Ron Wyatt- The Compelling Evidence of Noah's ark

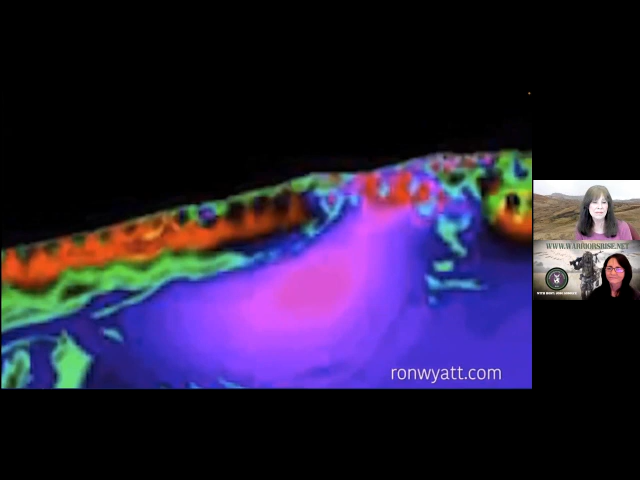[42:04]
indicates that a sudden change in material properties takes place at this boundary.